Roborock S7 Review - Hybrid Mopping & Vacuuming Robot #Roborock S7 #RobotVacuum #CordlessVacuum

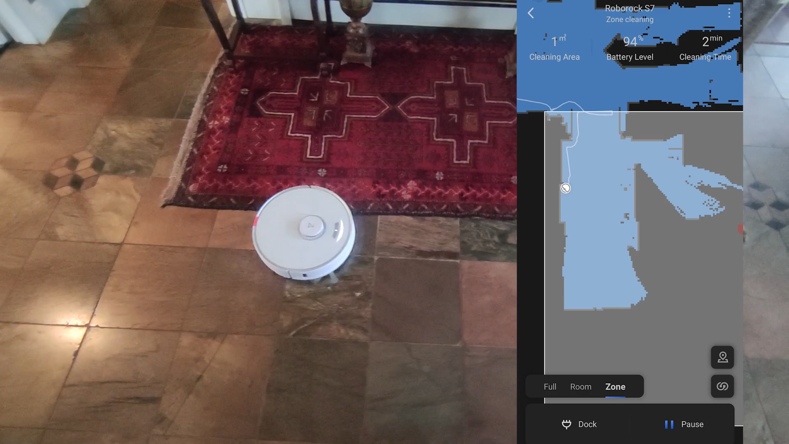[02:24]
The really cool thing is if you look at the app you'll actually see the LiDAR scanner in action making a real-time virtual map of your space. Now once you have your virtual map created you can customize in a number of different ways.
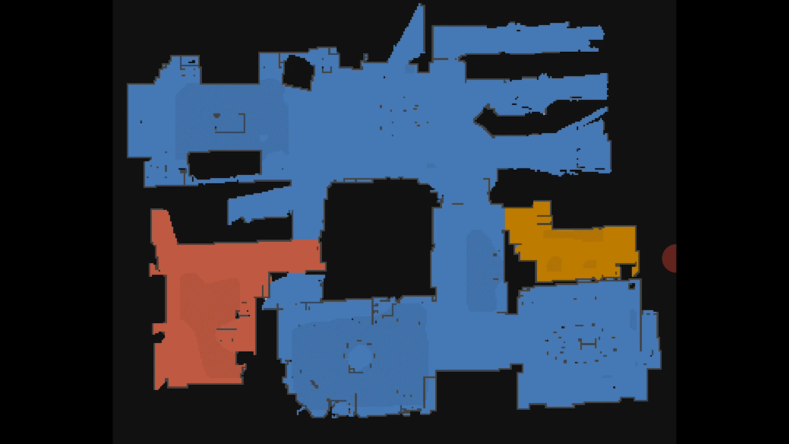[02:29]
You can separate by room if you have an open floor plan as well as create no-go zones and
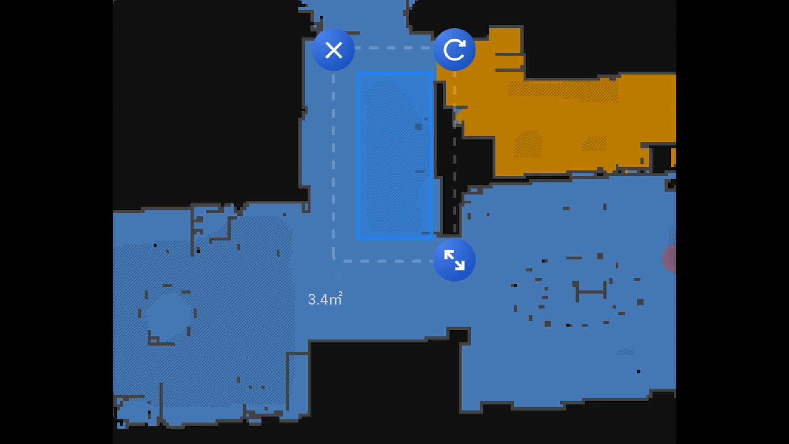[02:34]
invisible walls if you don't want the robot to fall down stairs and things like that.
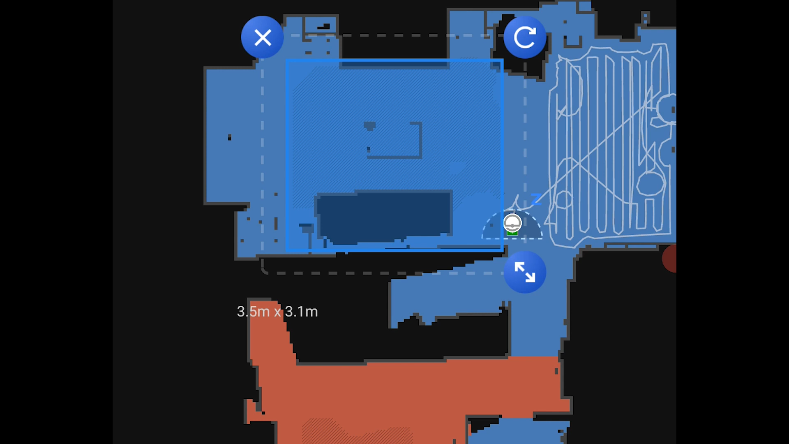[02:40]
You could also have no mop zones as we mentioned earlier the robot has the ability to detect carpeted surfaces as well as hard surfaces so you can make those adjustments very accurately and accordingly
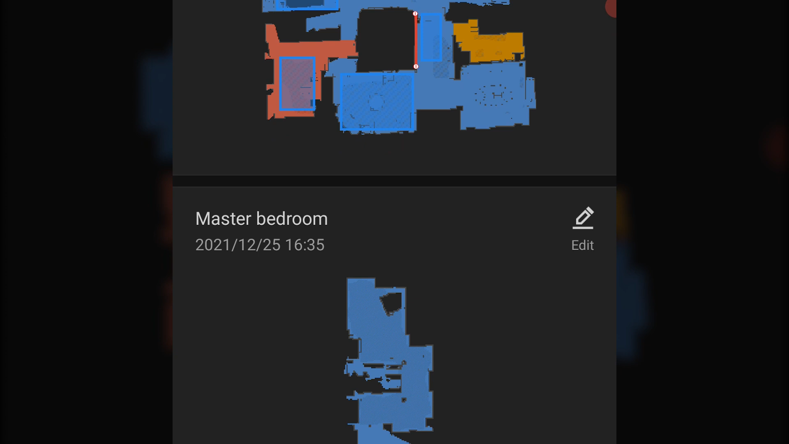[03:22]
You can simply walk the robot up or down the stairs to map and clean that specific floor and then save it within the app's memory.